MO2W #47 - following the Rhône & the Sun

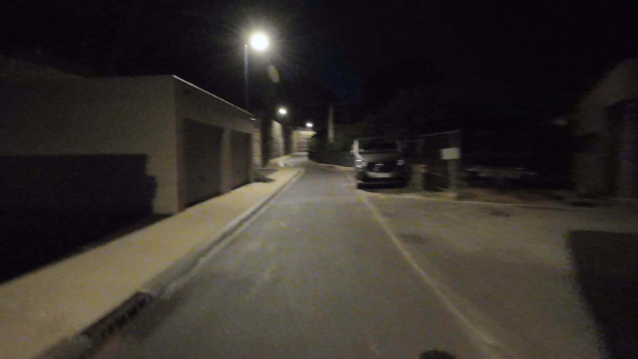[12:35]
where the fuck am I guys I'm supposed to take this road I'm not sure if you can see on this camera how steep this actually is